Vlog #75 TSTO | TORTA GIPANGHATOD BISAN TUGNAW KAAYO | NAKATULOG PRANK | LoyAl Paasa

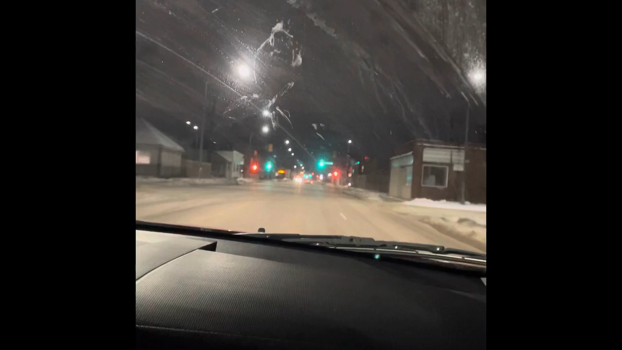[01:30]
Corner William kay na ay nagbangga bus. Og uno man siguro itong kasakyanan na kuan sila lain ilang mga posisyon.
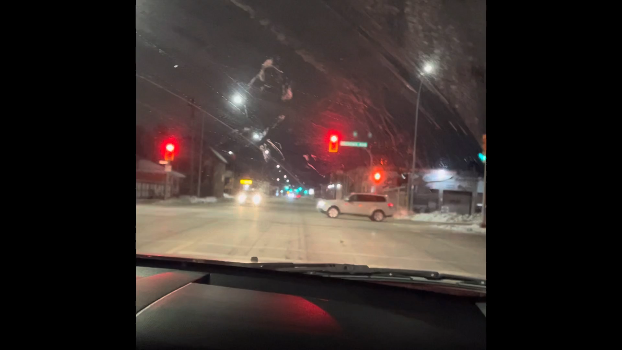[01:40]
Muli naman eh, pero wala kami lain kuan magian. Maagi magin dito sa among tanahon to kuan akong i-vlog video para makita ninyo. Saka isa
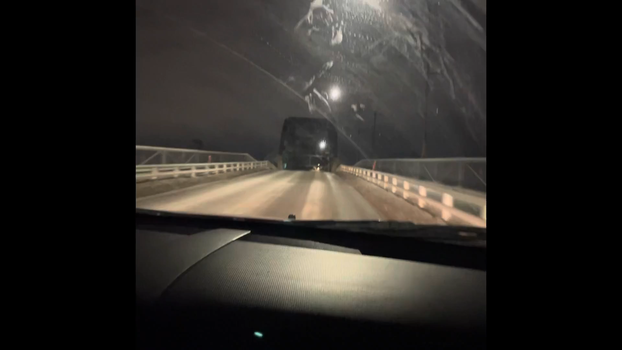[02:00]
tulay pilmi na ako ninyo video, pero buntag magod ka sa gara karon tabihi video walang kuwan sa mga train yun ngip lang train.
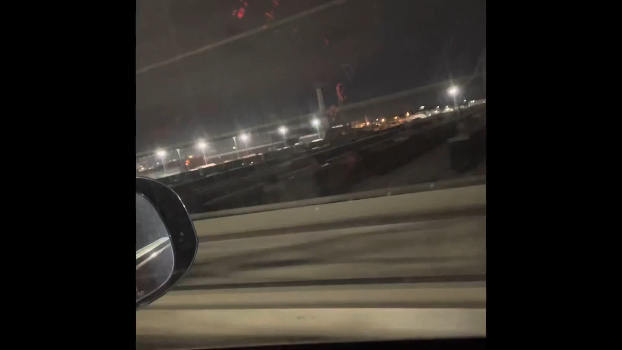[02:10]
Tulay mas may pagtulay sa Cagayan kaya na ano kada kay decoration sa Christmas. Rain.
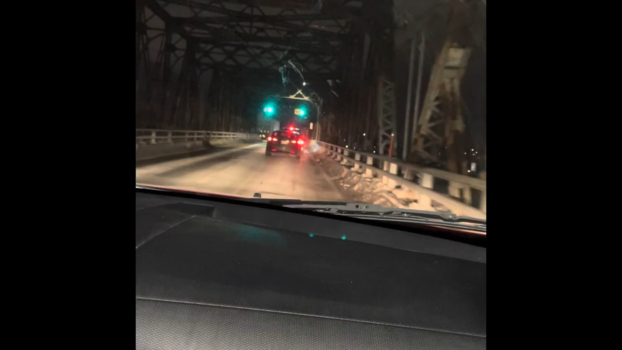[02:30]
Green na laos na rin ta. Papalapit na po kami sa bangka incident, pero basin o wala na po to dito. Dagan fire truck. Okay, dito mga fire truck.
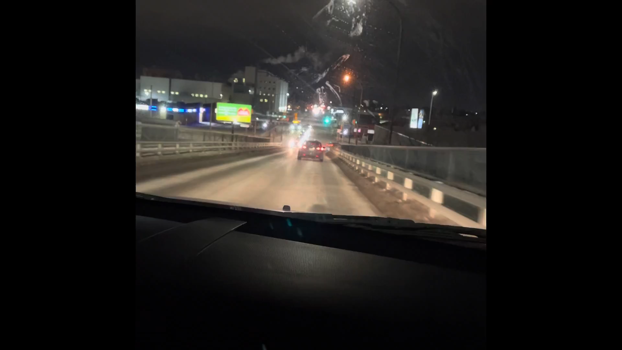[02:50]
Malikolan din sa left or last lang ka kung diligal eh.
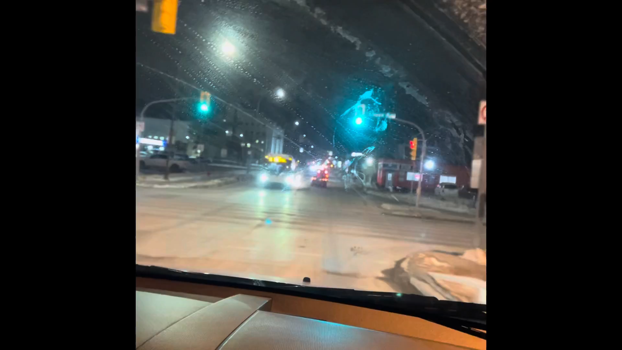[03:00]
Malikol din sa left. Left pa lang RC. Tapos pa. Napula ko na nakakapot sa nagrali.
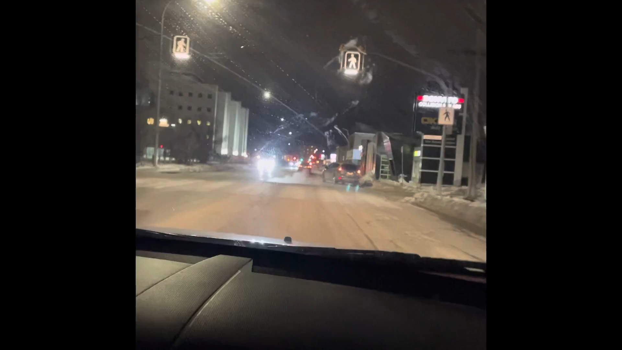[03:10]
Siga-siga pa sila o na. Okay na ako siga-siga o. Oo na ka na. Ano na yung kilap-kilap na suka.
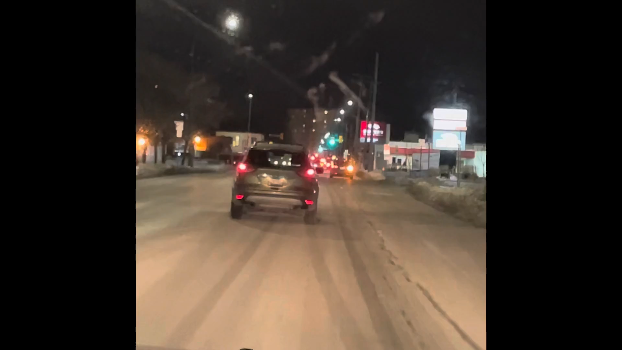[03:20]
Ano na lang ba? Kaya-dapit. I don't know kung laos ba may kayo. Laos naman ang mga sakyanan na mga nagbangka at yawa pag ito sila na sito ay auto raw liko sila o ng liko mga tao din na lang po din na lang may auto pero busy balay o kani o dili lang silingan